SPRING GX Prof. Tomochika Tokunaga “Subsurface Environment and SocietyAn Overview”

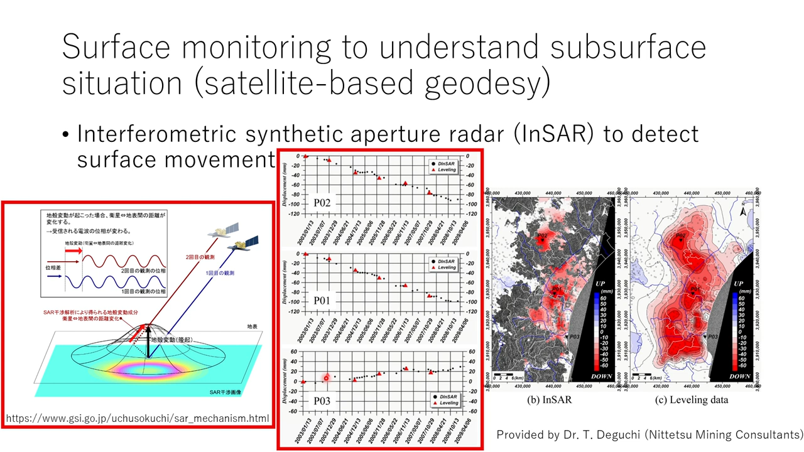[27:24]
So you can see the results from the leveling versus the satellite are pretty much the same. And when the land is subsiding, that's shown here. And when it's swelling, it goes up. By using these technologies, this is the plain of Kanto. There's change from blue to purple to yellow, meaning that it's moving away from the satellite, meaning that the land is subsiding. And this area is really subsided. And this is the place in Chiba Prefecture where our iodine and natural gas are produced.
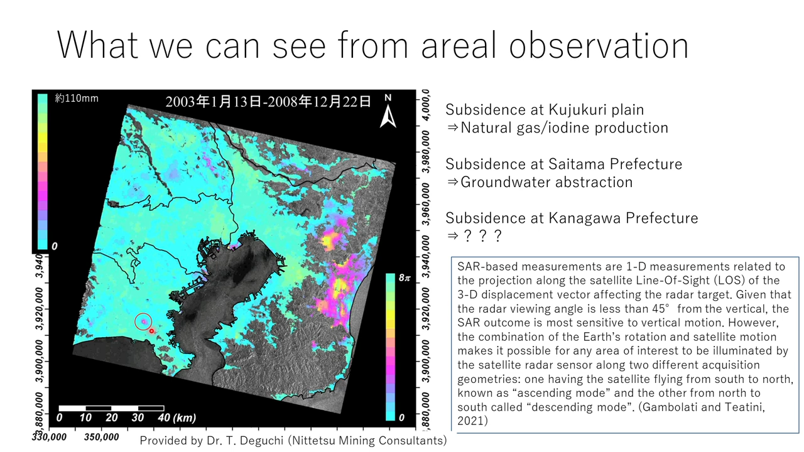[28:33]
There's industrial land around this area. After that industrial land was built, land subsidence occurred because they were using a lot of water for industrial purposes. By looking at the land from a satellite, you can see what's going on in which places. And then we just look at the spatial movements.